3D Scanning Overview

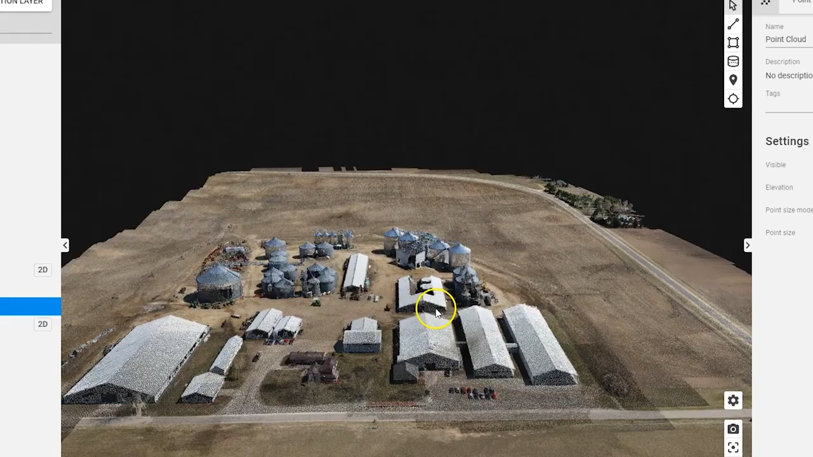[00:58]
The fact that we can capture all of that info,
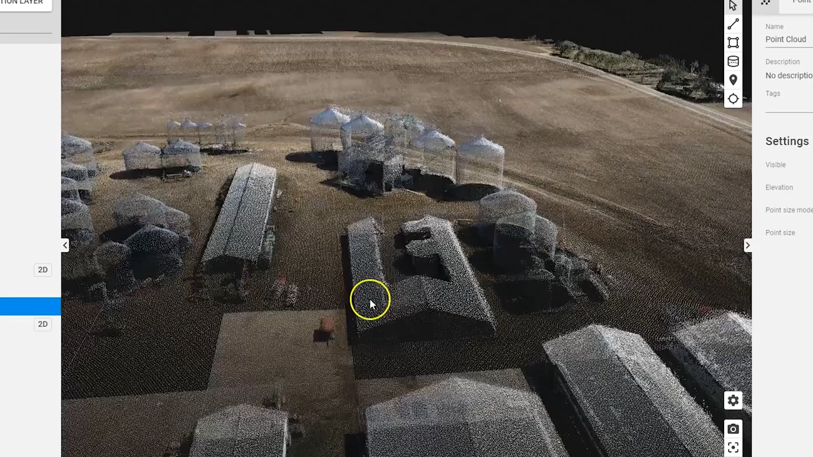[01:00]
give that to them to look at and use is really the biggest benefit that we're seeing at this point.